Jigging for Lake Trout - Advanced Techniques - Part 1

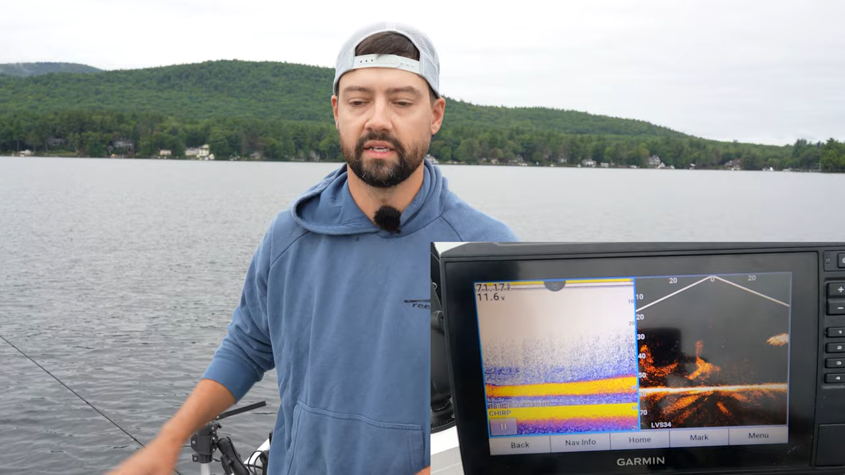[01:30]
One of the next techniques is I'm going to be showing you guys a screenshot view or a live view of my sonar kind of throughout the day. So this is the Garmin 93 SV with LiveScope. I know not everybody has LiveScope and I know not everybody has a, I have a Minn Kota Tarova which has SpotLock on it. So that's holding me in position right now right now no matter what the wind is.
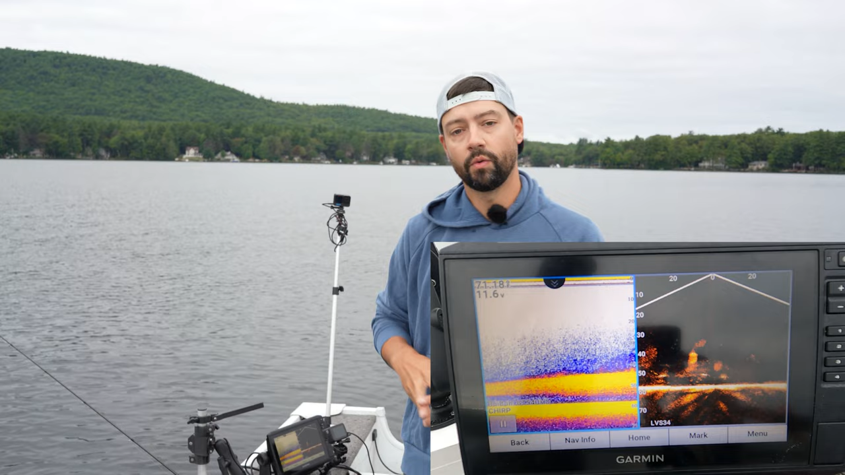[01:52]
So right now we're looking at a ton of bait on the screen. So when I was basically gassing out here I have my transducer kind of faced a little bit. I have it faced level when I'm kind of on just off plane so I can see fish around me while I'm almost on full plane. And that allows me to see fish and stop right on them and kind of spun around. So I spun around on this spot if I could show it from that camera. But what we're looking at below us is a gigantic school of smelts.
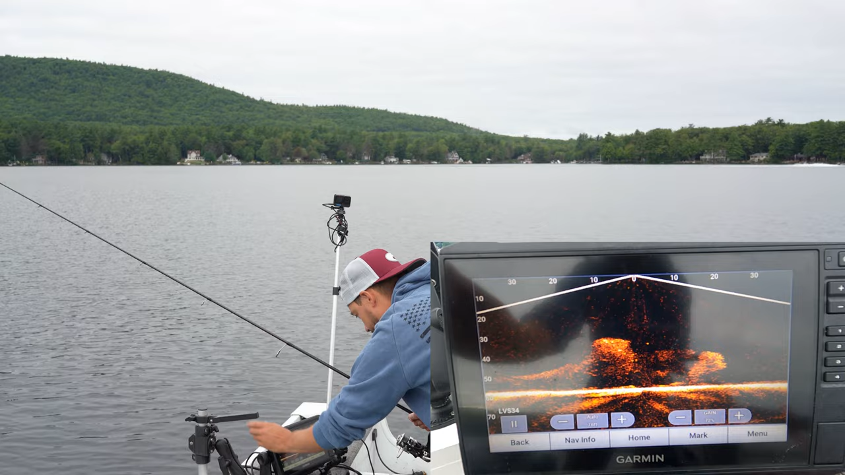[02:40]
My lure is actually deterring smelt from going any further. So you can see the smelt and I'm gonna bump the gain up just so you guys can see that it's stopping that whole wall of smelt right there which is absolutely crazy. But if you want to go back to 2D that's what it's gonna look like on 2D. And I'm gonna take a picture just cuz it's really cool. So this lake has a ton of smelt in it. Now other lakes like Champlain and Sebago and there's one of the lake in New Hampshire that have owl wipes or ale wipes if you want to call them that.
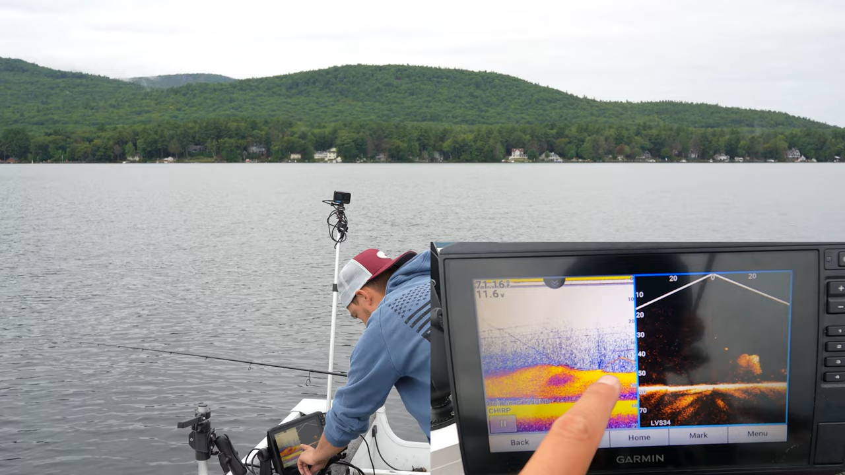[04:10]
So that's what he looks like on 2D so he's the big mark and I'm the small mark. So one of the advanced techniques is right now I am on the bait. I am literally if I was to throw a cast net down it was fine enough to catch smelt. I would catch I don't know 10,000 20,000 I don't know how many down there. It's an insane amount. But we don't want to be right on top of the bait because what I have is artificial and what that down there is not artificial. So you want to be just off that bait. So I just stopped here just to show you guys.
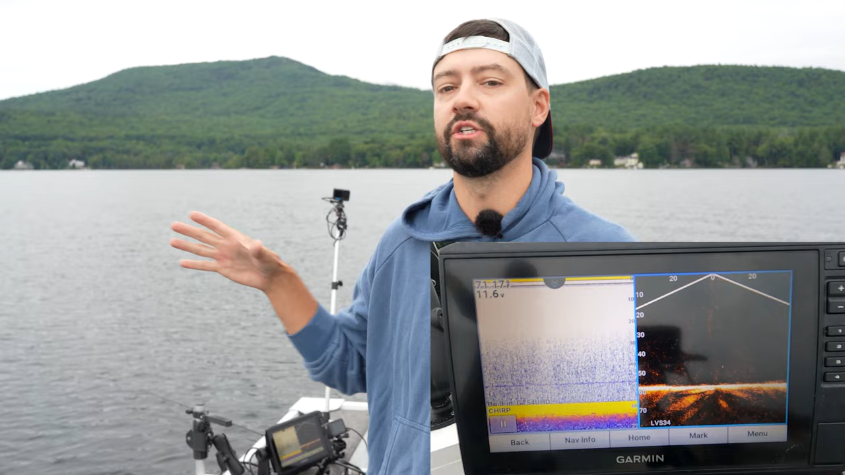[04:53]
One of the things about smelt is they will push into coves. Lake trout will actually kind of corral them just as you would see like a sheepdog. I grew up with sheepdogs. A sheep kind of like pushing sheep into a pen. Lake trout want to do that. So they have one option.
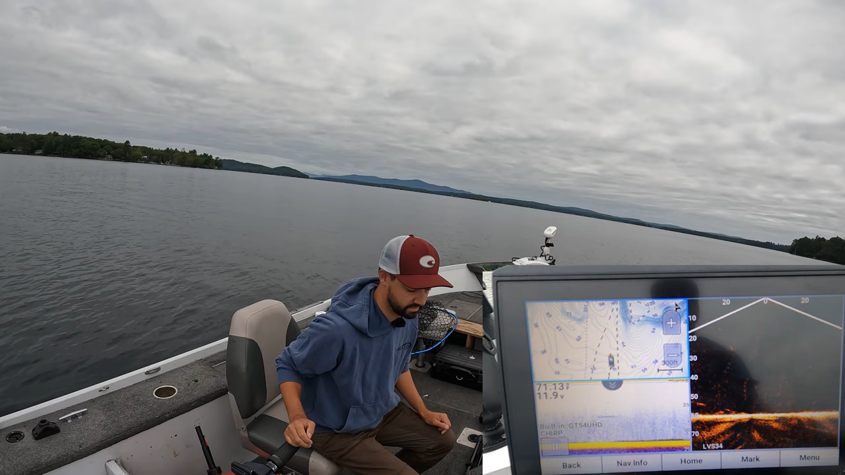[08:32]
And it's kind of like hunting for those people who do, do game hunting of some sort, right? You're looking for individual objects to drop down them. You know, this is my scope basically. This is my live scope as they call it. That would be a couple fish right there. Or a spool of bait. We're going to pop it in reverse. Create some turbulence here. And see if we can find them again.
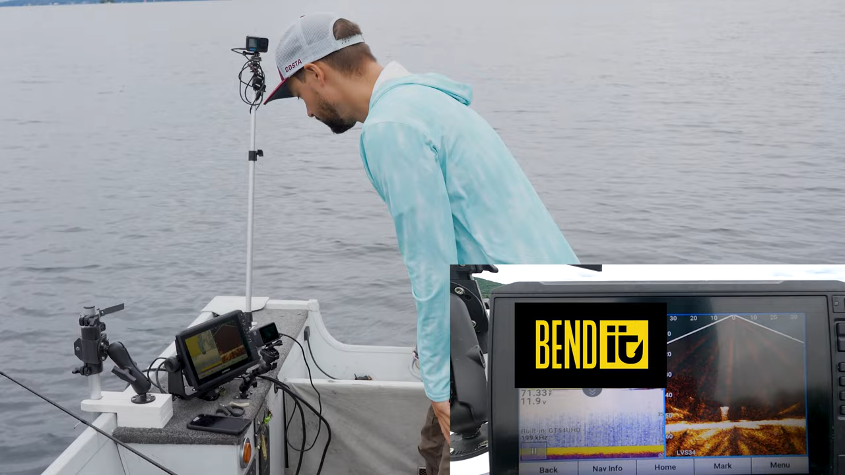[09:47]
Alright guys, let me show you that backing down technique. So the trolling motor is up and I have wind blowing basically at my stern.
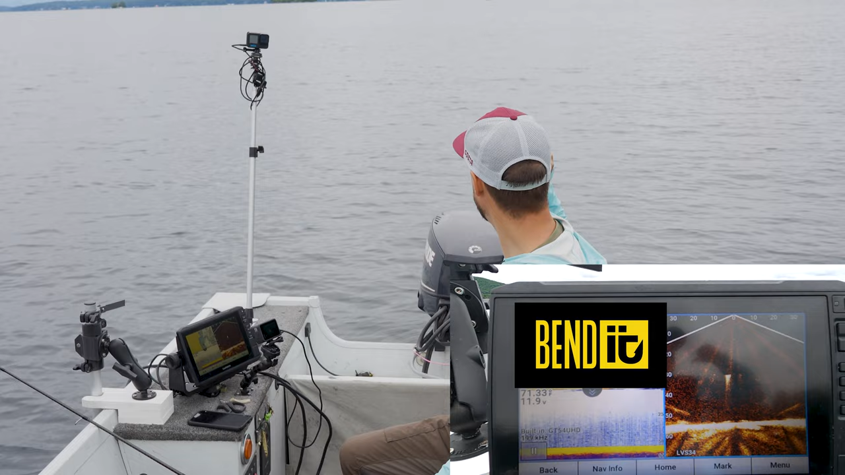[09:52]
So what I'm going to do is I'm going to use my graph here. And I'm going to basically back troll.
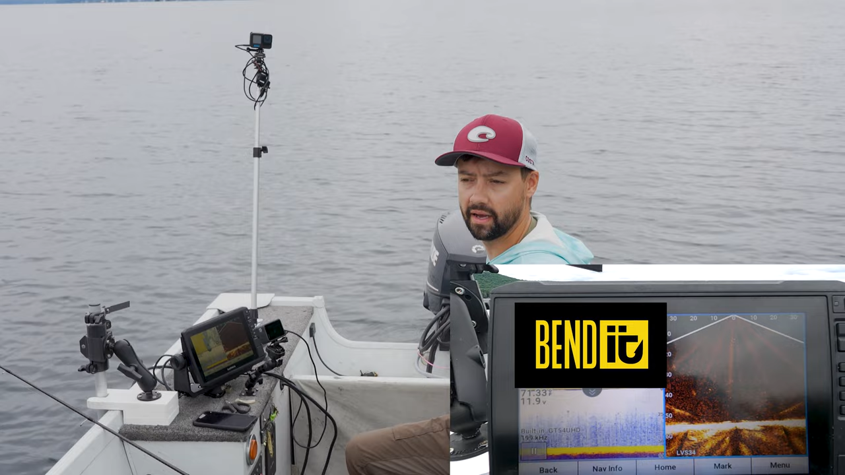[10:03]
So they do make, there's a couple of companies out there. I don't own any, but they make splash guards because you will get water over the back of your boat. I do have a trolling plate that I could drop down that will slow me down in reverse. But all we're doing is we're looking for fish. So there's a bait ball right there. I'm not seeing any lake trout on them. But if I did, I would just pop it into neutral and give it a second. Actually, there might be a couple on them.
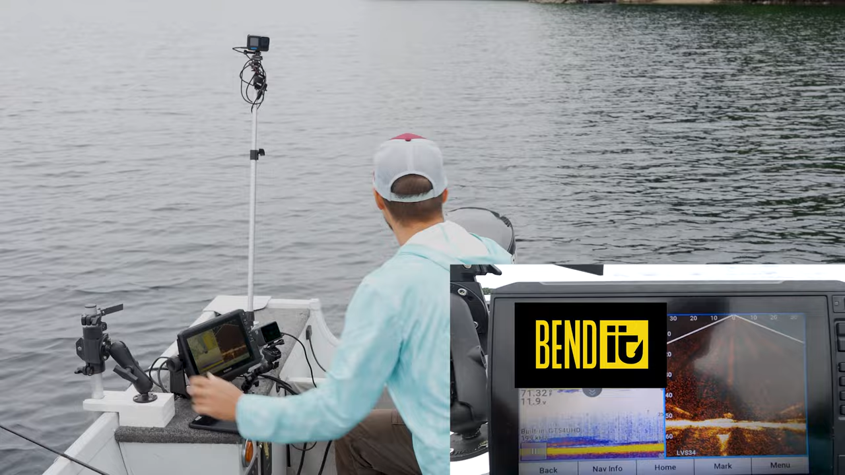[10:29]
And I can just keep back trolling.
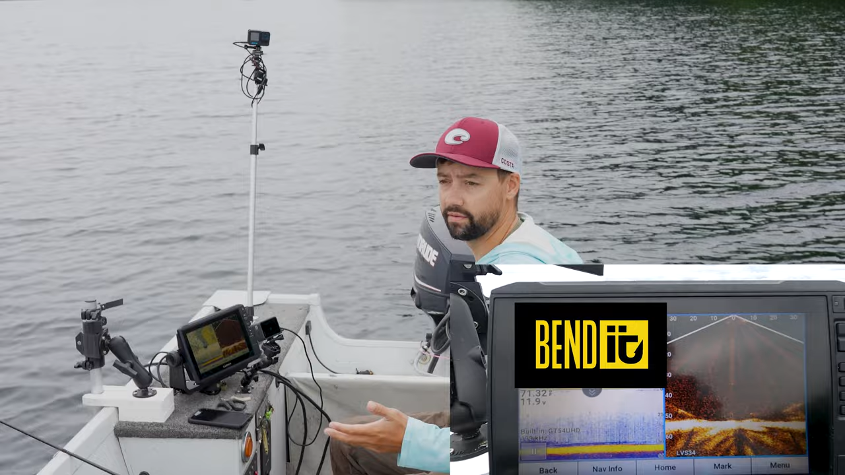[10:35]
And that slows the boat down a tremendous amount because it's not meant to go backwards. And you won't have to like slam it into forward and reverse as fast when you're going slower. So even if you had just a normal trolling motor, you could pop that on the side there and do that.
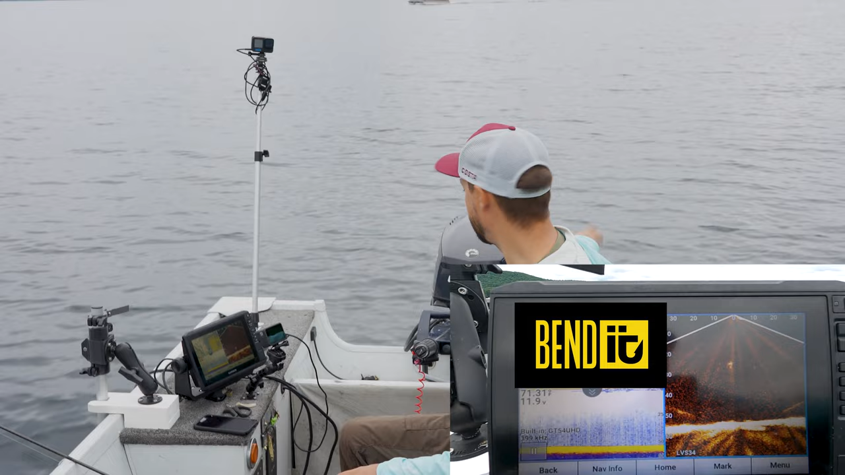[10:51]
But that's how you do it. And if you see a fish, you can just pop it into neutral for a second and pop it forward again.